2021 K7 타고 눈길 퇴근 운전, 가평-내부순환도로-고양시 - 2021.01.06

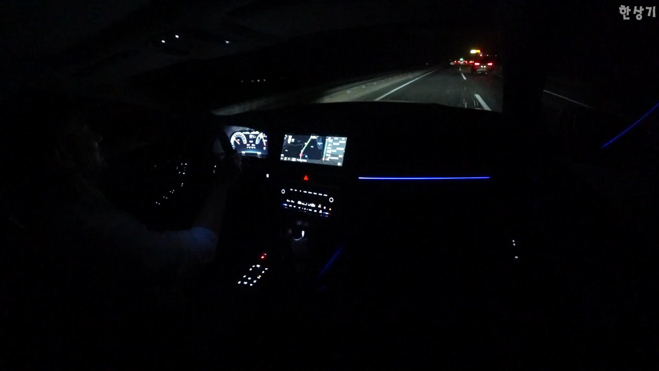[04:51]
아... 심지어 밤에도 저 HE도 되게 잘 보이네. 제가 그래서 옛날부터 ACC 되게 좋아했어요. 제가 ACC를 처음 경험한게 언제냐면은...
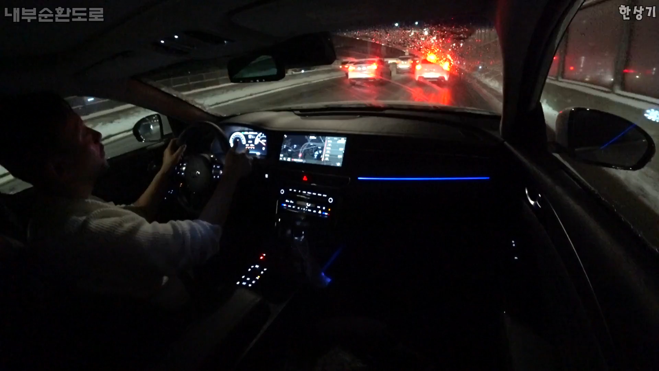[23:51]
당연하다고 생각이 되고요 지금 닭갈비 먹고 여기까지 온 동안 지금은 평균 연비가 10.5km 이게 차 밀리고 천천히 속도가 낮으니까 그렇게 크루징 할 때보다 연비가 더 낮게 나오죠 차가 안 밀리는 거 같으니까 연이 IC로 내려가야 되겠네요 거리상 더 가깝기도 하고 뭔가 뭔가 여기 시내 신호동이 있고 가담소가 잦으니까 거기가 좀 덜 미끄러울 거 같기도 하고 연이 IC로 빠질려고요 1.5km 앞에